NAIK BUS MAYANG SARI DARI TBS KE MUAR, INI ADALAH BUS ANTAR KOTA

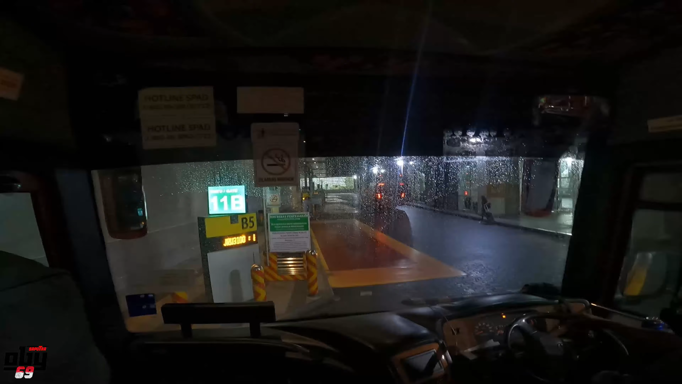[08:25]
tepat jam 5.37 kita berangkat dari TBS ya.
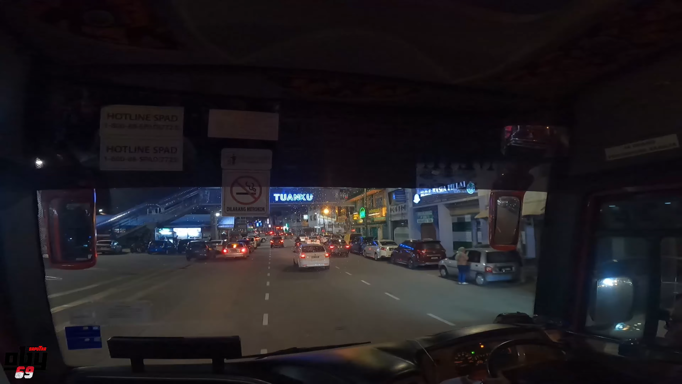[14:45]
Terminal Muar. Akhirnya kita sudah sampai.